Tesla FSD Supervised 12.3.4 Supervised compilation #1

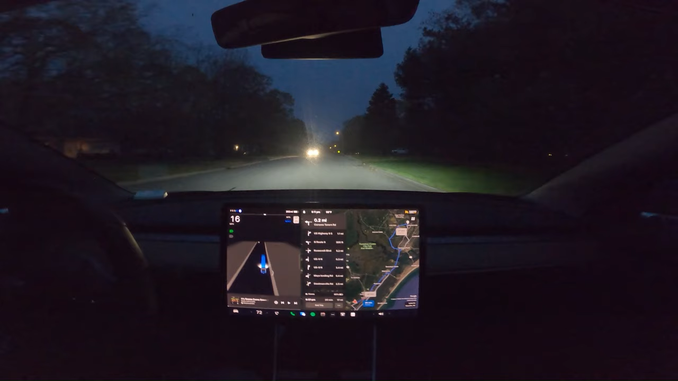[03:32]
There's a speed bump coming up here where that triangular sign is up ahead. It tells you there's a speed hump or bump or whatever you want to call it. We'll see if it recognizes it.